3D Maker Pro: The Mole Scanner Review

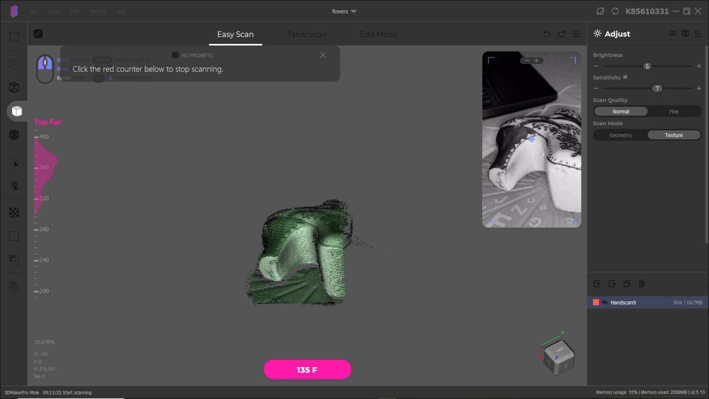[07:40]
i don't know if this is interesting but i might create a baking mold from a 3d scan that i've done on the mole uh if this is something that would interest you i can definitely try it out i can repurpose
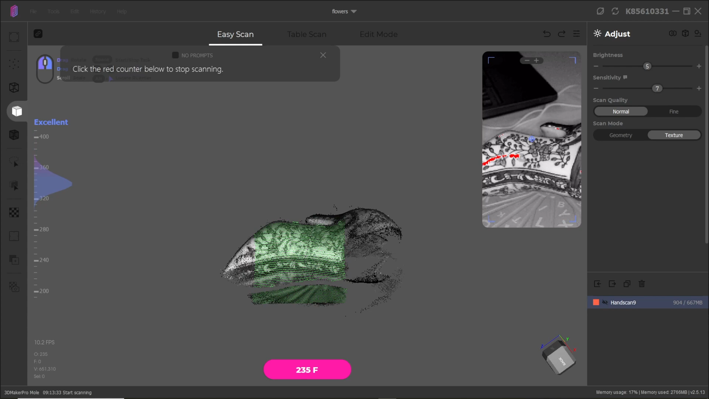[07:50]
the scan and add more detail and create either a chocolate mold a cake mold or whatever candle mold i am down for the
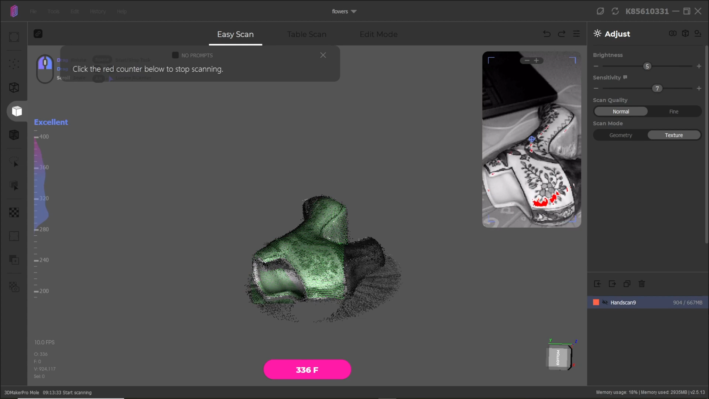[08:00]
experimentation okay so after i had my little adventure i started scanning the ceramic shoe that i found and it has been
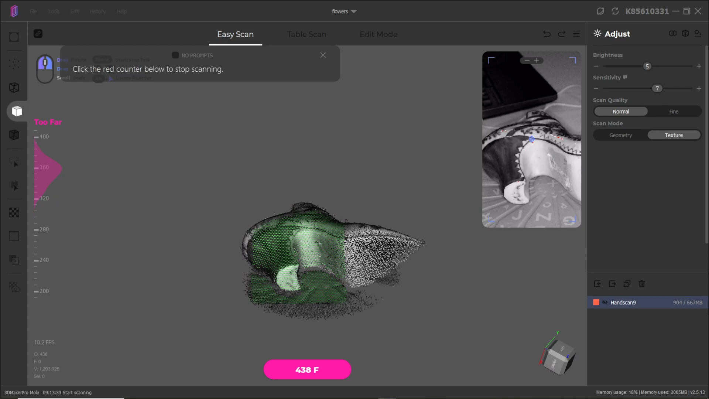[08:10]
picking up quite nicely i found that i had to adjust the brightness and the sensitivity a little bit so that there was a little bit of red showing
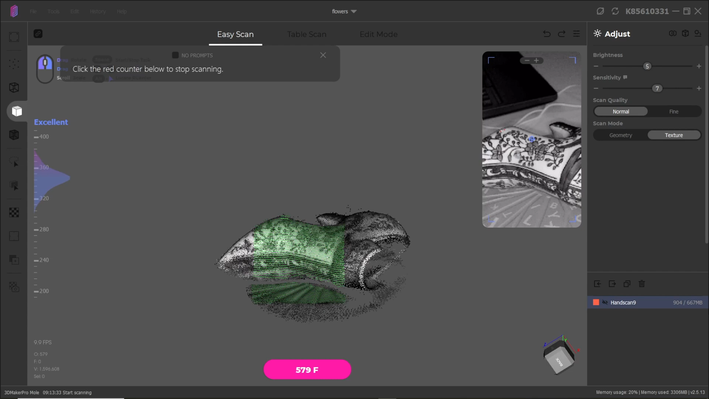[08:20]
but there wasn't too much overexposure happening on the left panel it shows that it's an excellent range now it says it's too far so you
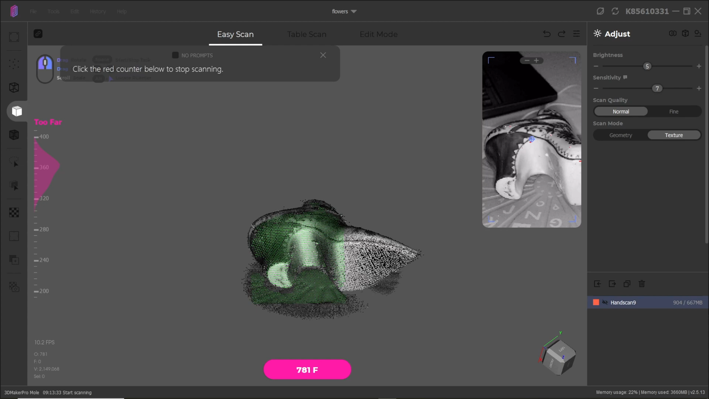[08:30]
want to make sure that it is relatively in range within the whole
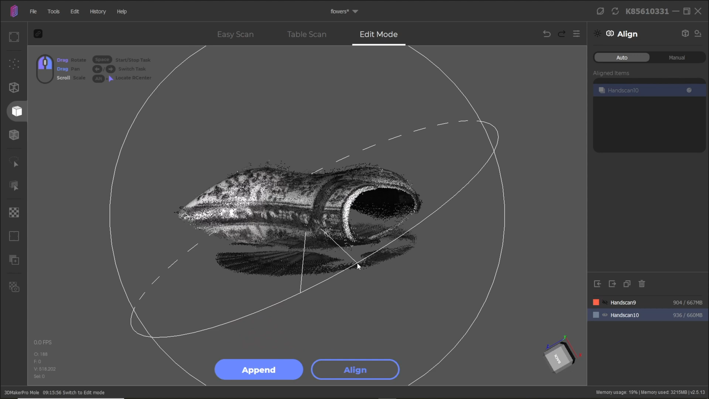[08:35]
scan it may have some difficulty capturing some specific details
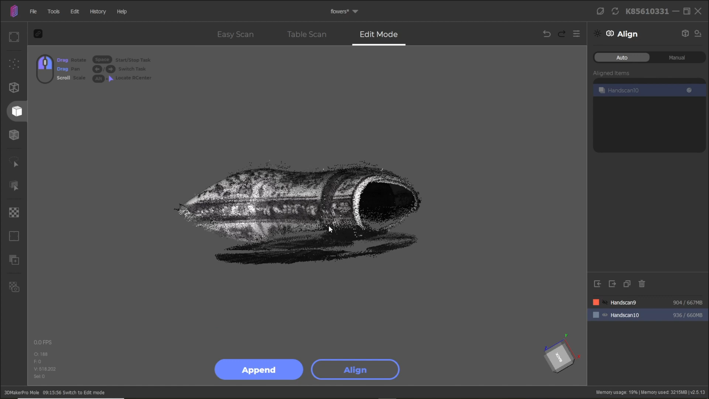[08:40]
another thing is this scanner is primarily for small to medium size objects so the items that i picked were
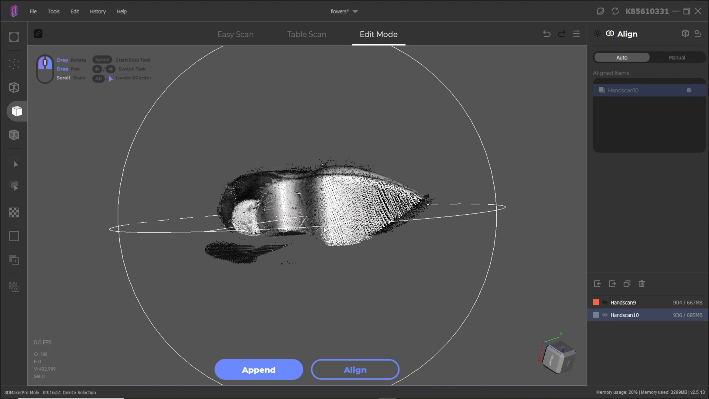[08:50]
probably the max in terms of sizing that the
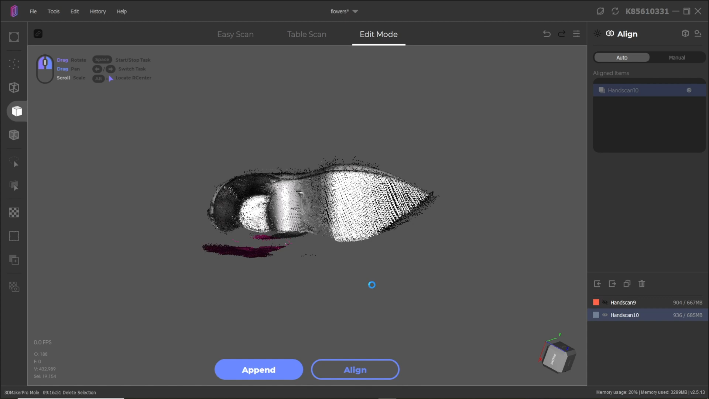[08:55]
scanner can handle especially in the table scan mode because the range
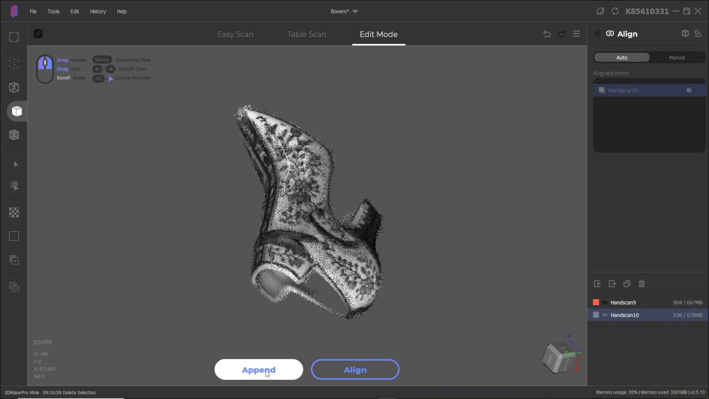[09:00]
of view is quite small and i found that it was cutting off some of my
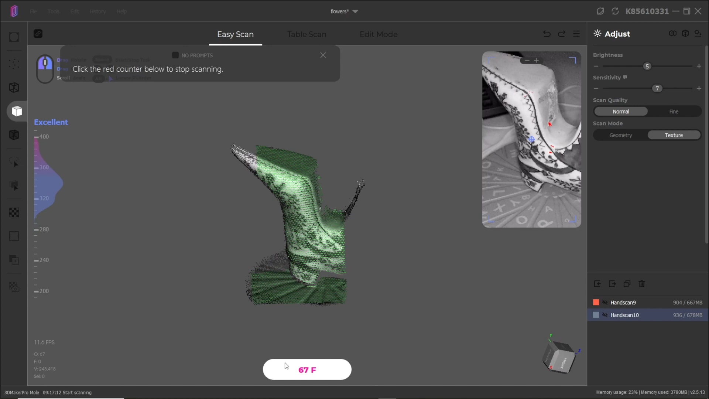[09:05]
scans that could easily be resolved by doing the easy scan
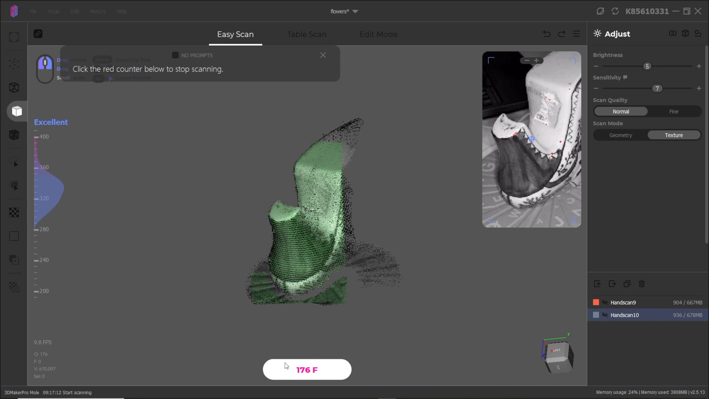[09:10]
and just revolving the actual scanner around the object however
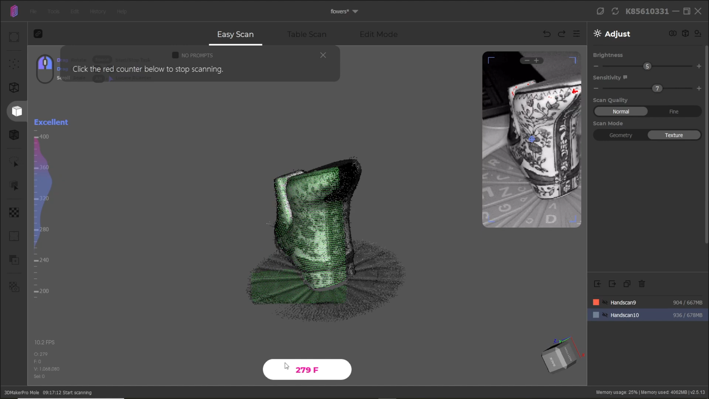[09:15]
i found that the easiest process was just using the table scan
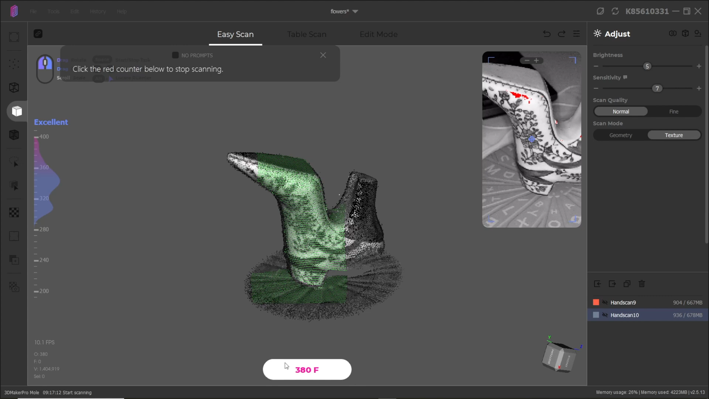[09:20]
and completing it that way so it's pretty hands-free you don't have to really
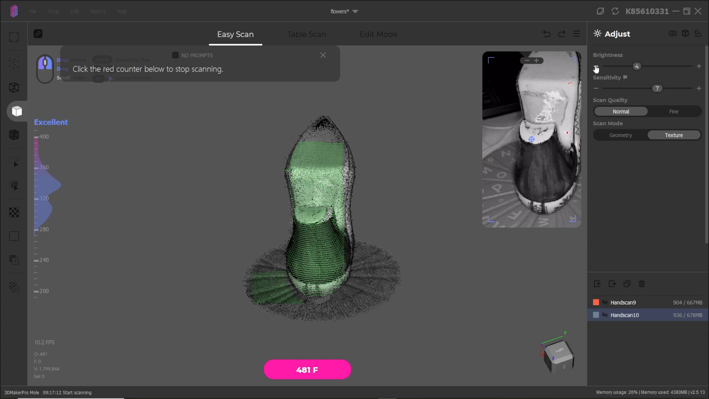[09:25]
do much the turntable is automated and the scan successfully
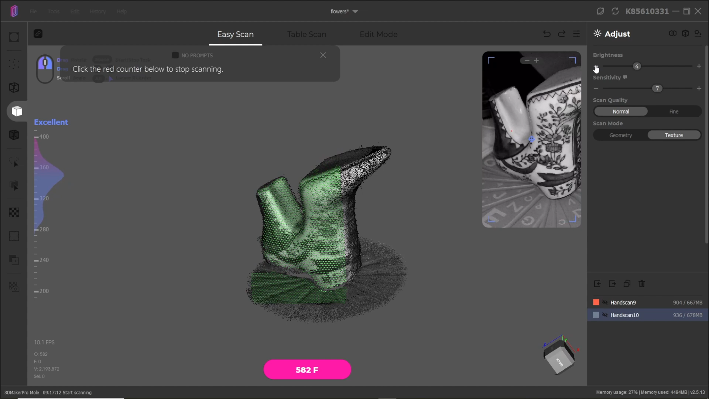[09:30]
kind of captures on its own uh for the best results i noticed
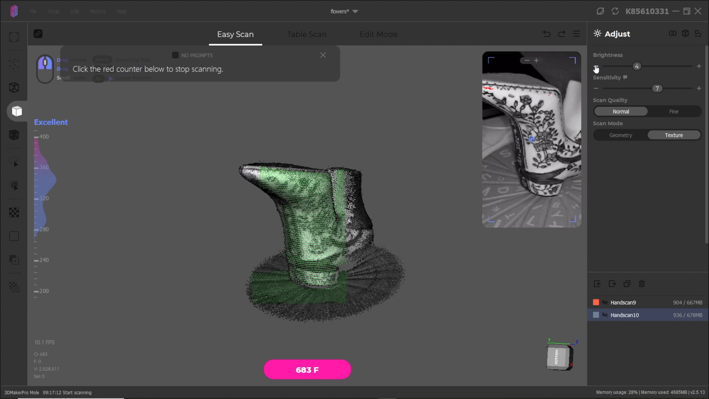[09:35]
that taking multiple scans and then stitching them together was the best
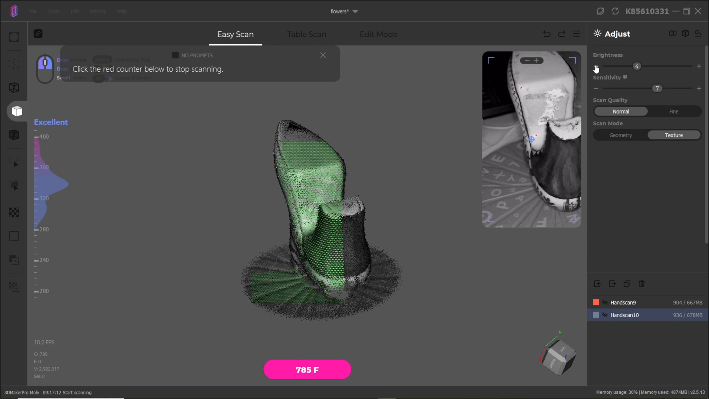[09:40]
i really like the manual and auto align function the auto align is actually fairly well it's kind of like